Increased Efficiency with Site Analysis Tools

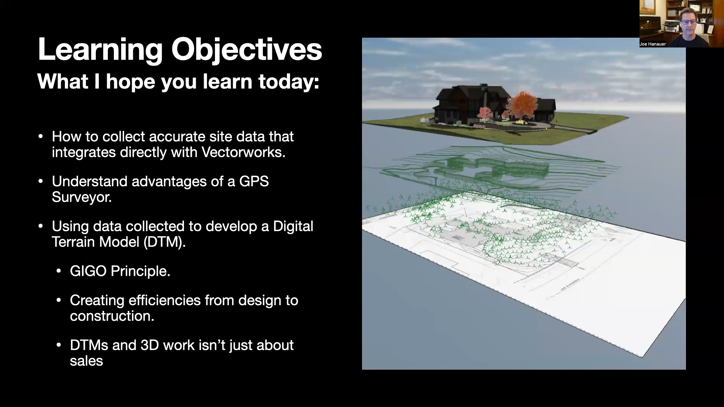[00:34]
then the GIGO principle which is garbage in garbage out. I'm going to show you how collecting good data allows for good data out, creating efficiencies from design to construction, and how a digital terrain model or DTM and 3D work isn't just about sales.
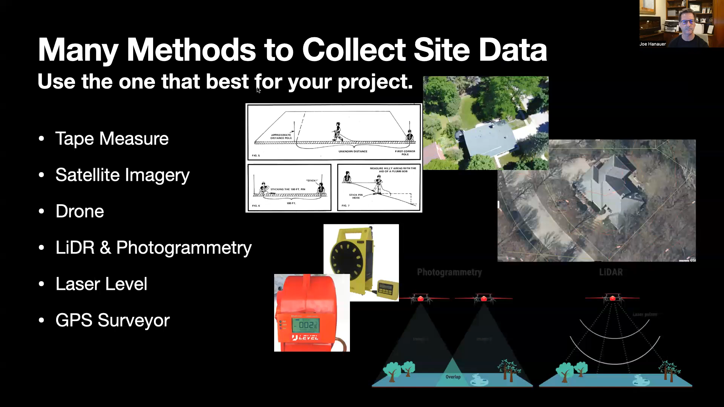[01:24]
There's also drones and LIDAR, which is like detection raging and photogrammetry. There's laser levels and site levels and then the GPS surveyor. So point cloud and photogrammetry, a lot of newer iPhones or smartphones have a LIDAR scanner on it. Some drones have cameras that are fixed with LIDAR scanners and what it does is sends a laser out and it measures how long it takes for it to bounce back and it calculates a distance and it can develop a 3D image or a point cloud. And then you use an app like Vectorworks Nomad or Polycam to work with that data.
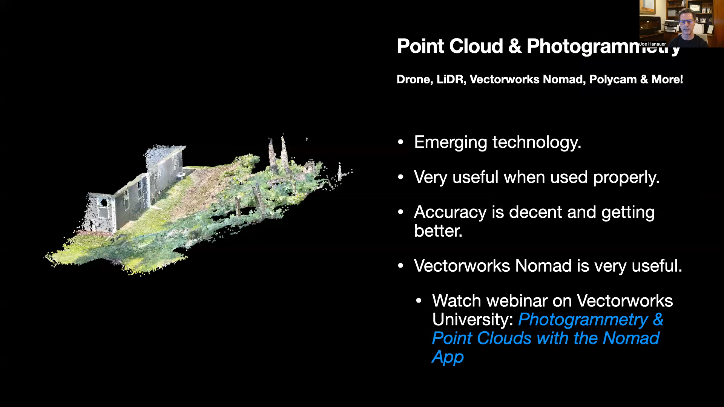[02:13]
Vectorworks Nomad is a very useful app and I would actually recommend watching on Vectorworks University the program photogrammetry and point clouds with the Nomad app. But for me, the GPS surveyor is the most accurate.
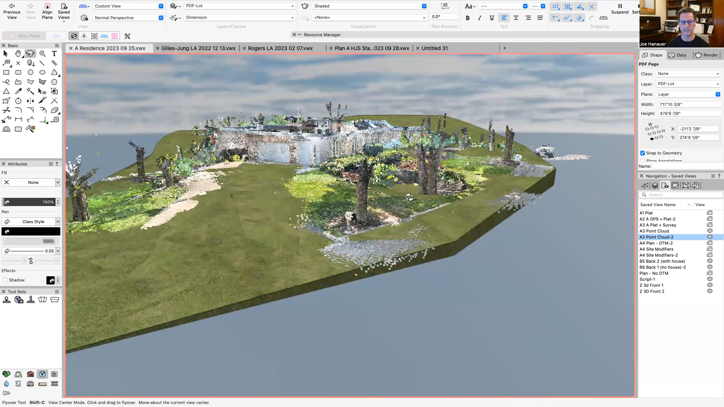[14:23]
And it blends right in with the grades of of what I created with the digital terrain model. And you can see again, this retaining wall and my digital terrain model down here and how these kind of line up. So you can see there's a lot of accuracy between the two, which is which is very good. But I suppose right now you might ask the question of how did you get to this digital terrain model? So let me show you that. So to do that, I'm going to hit a new file. So I'm just going to go file new. I have a template I created from. So now we have a brand new drawing.
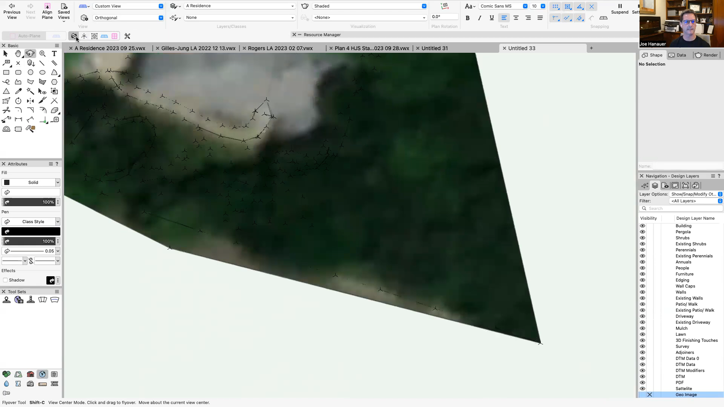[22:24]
we can scroll around and look at it and you can see how that geo image is on there.
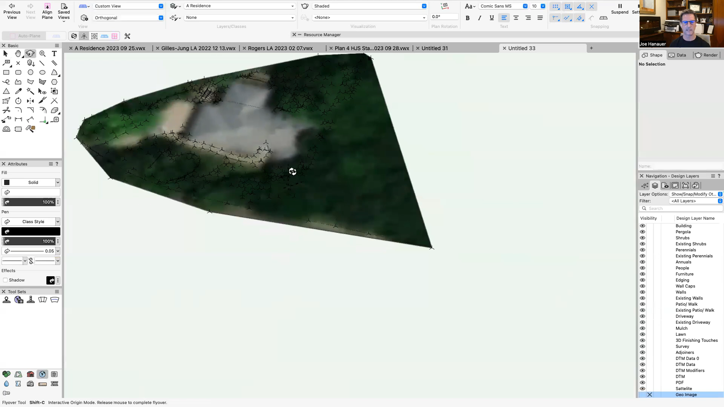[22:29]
And that's all it takes to create the model.
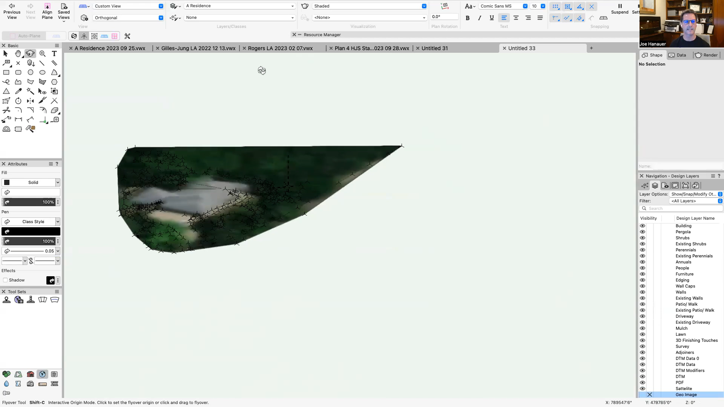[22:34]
So that's how I got to this point on this drawing. OK, now I thought I'd show you how I actually use some of this stuff.
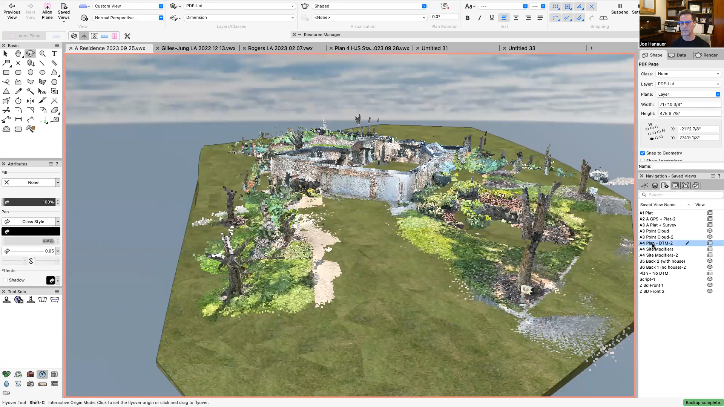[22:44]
Here's my plan. And so you recognize the house, the driveway.